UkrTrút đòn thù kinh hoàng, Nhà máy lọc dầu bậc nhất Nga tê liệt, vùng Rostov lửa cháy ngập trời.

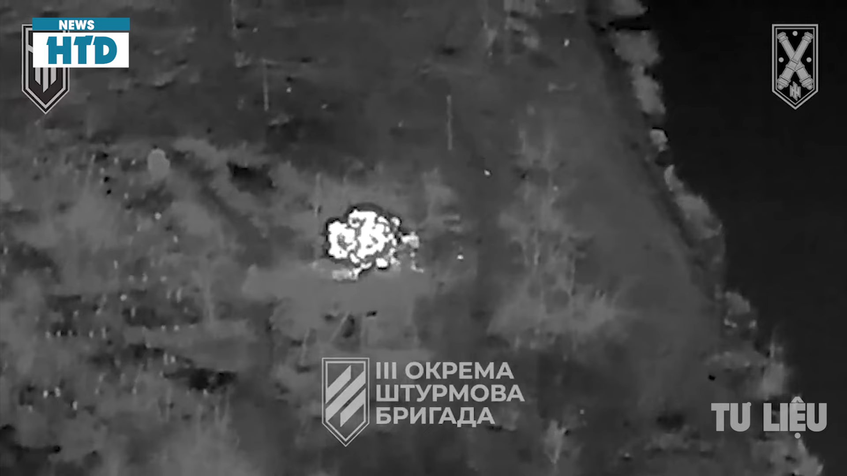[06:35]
với bốn đợt tấn công bất hành Ở một diễn biến khác,
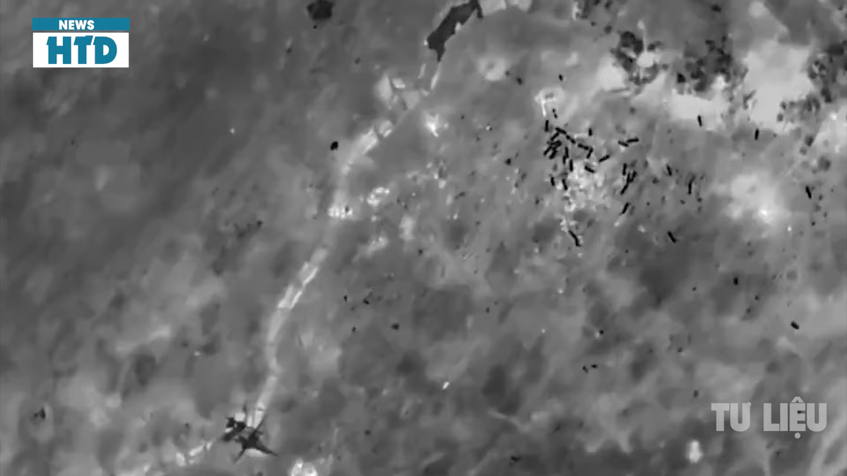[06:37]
lực lượng Nga đang gặp phải vấn đề lớn về hậu cân Vì thiếu phương tiện nên lính Nga phải đi bộ trên chiến trường Ukraine Điều này đã được báo cáo bởi Trung tâm Kháng chiến quốc gia Ukraine Trung
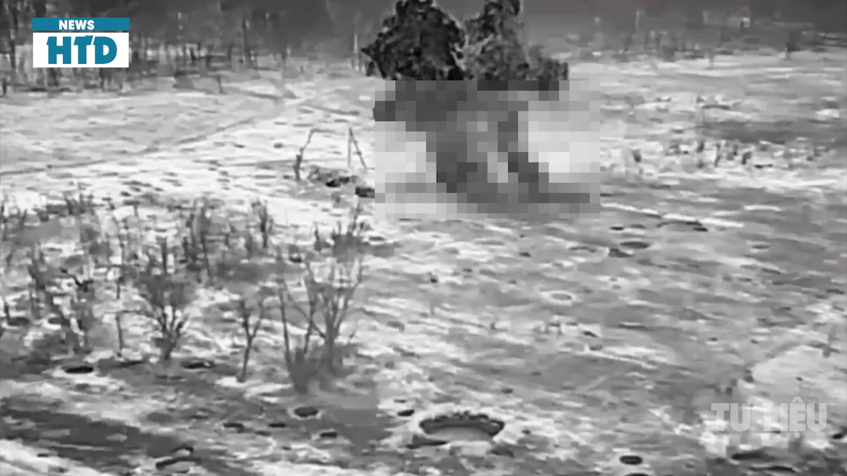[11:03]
Nga bắt đầu bốc cháy Do vụ nổ thứ cấp Các nhà phân tích của Nga xác nhận Trong những ngày sau đó rằng Lực lượng Nga còn sống ở
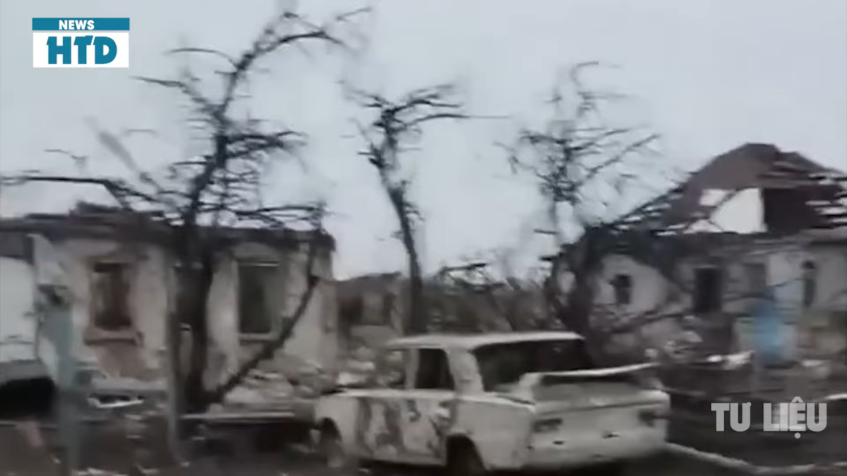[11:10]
vị trí này Và đã rút vào rừng Đồng thời Các lực lượng bổ sung của Nga Đóng trong một lùm cây phía đông Vị trí này Cũng rút thêm 1 km Về phía tây bắc
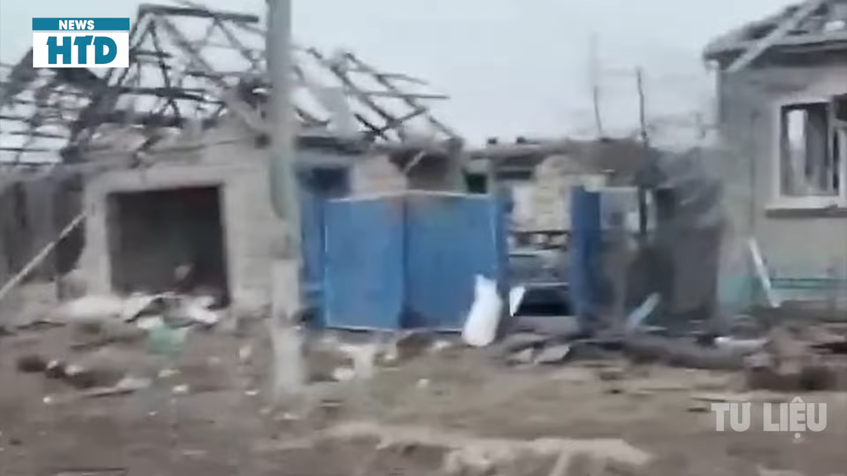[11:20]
Về phía Sinvasa Đối với khu rừng Lực lượng Ukraine Cũng tiếp tục
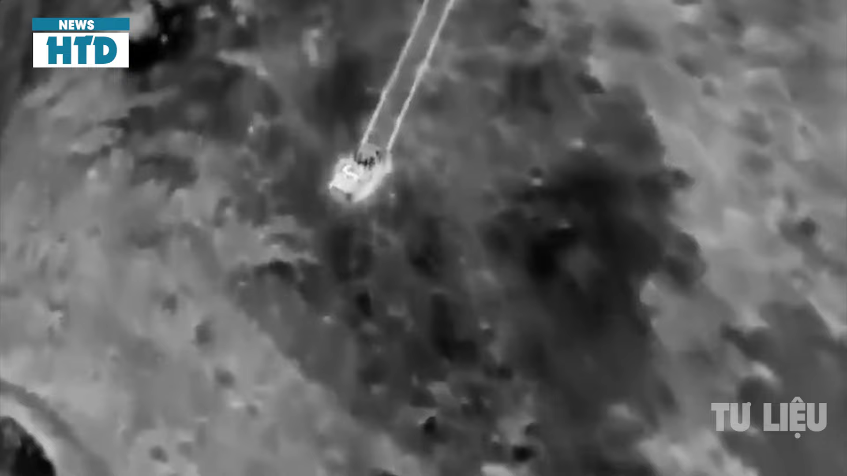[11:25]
các cuộc tấn công Bằng máy bay không người lái Trên diện rộng Thả đạn pháo Vào chiến hào Thiết
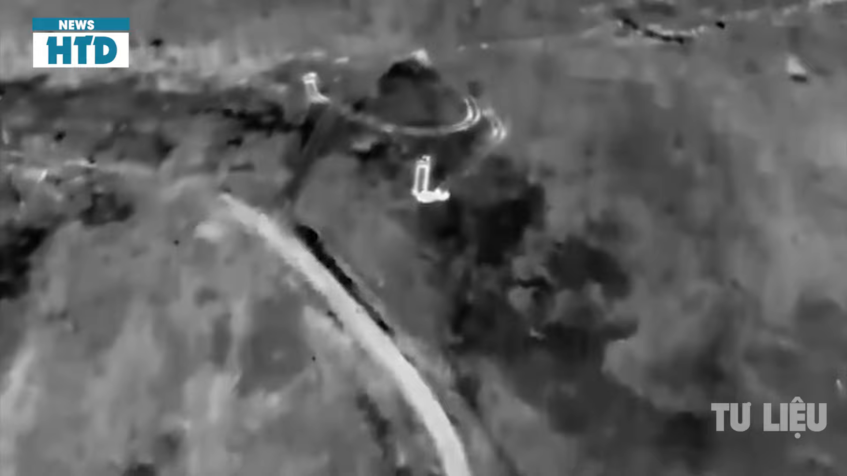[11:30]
bị Và nhân sự của
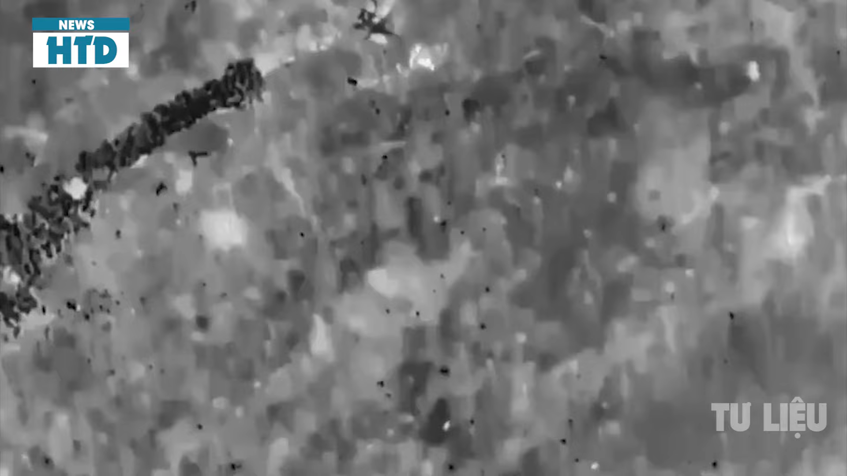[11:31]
Nga Đặc biệt Đoàn phim còn cho thấy Một số lượng lớn Các hoạt
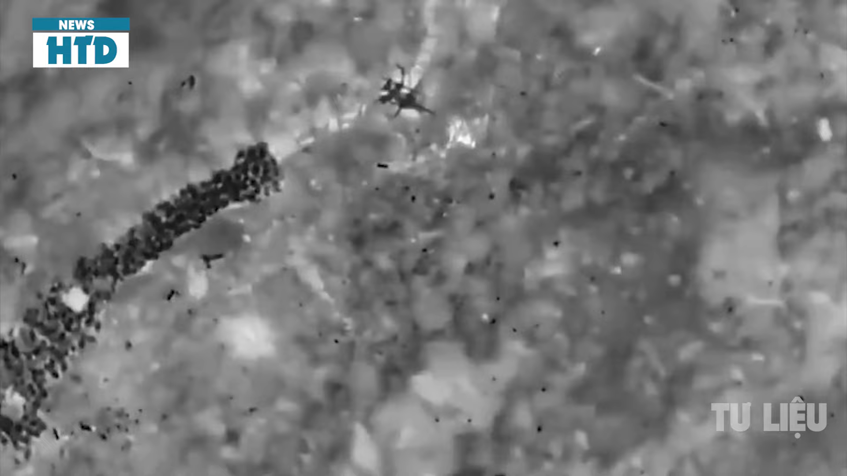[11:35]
động vào ban đêm Trong đó nhờ camera giám sát ban đêm Lực lượng Ukraine Cũng
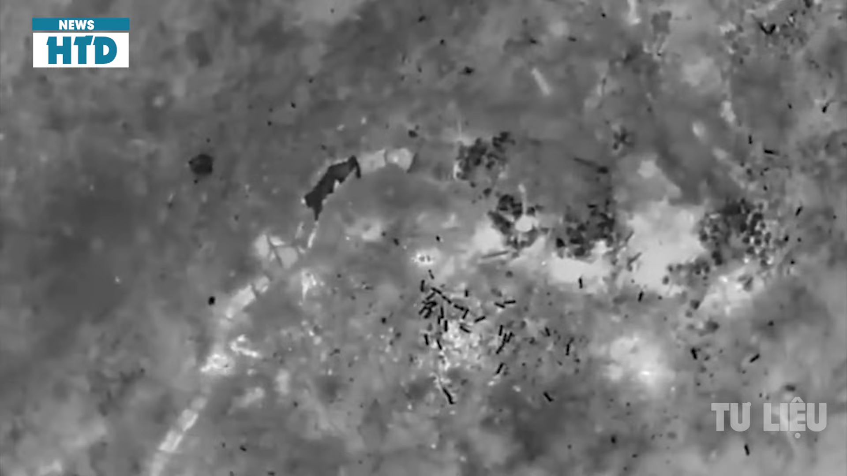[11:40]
đang để lùi lực lượng Nga Bên trong rừng Nhờ cuộc phản công này Thì lực lượng Ukraine Đã giành được Một